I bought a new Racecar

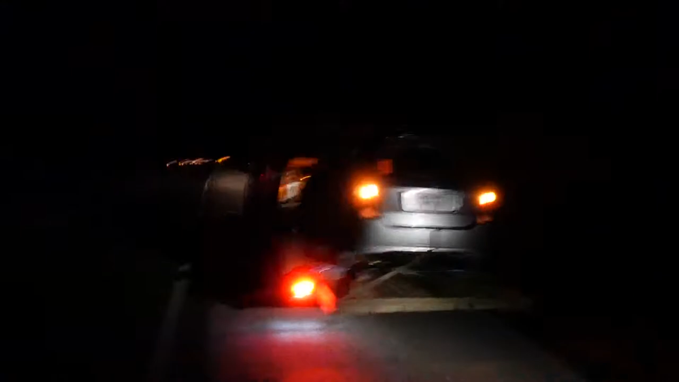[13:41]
I pretty much had to get a head start back up, get a head start just to get up to the trailer. Luckily, I didn't fall off the side.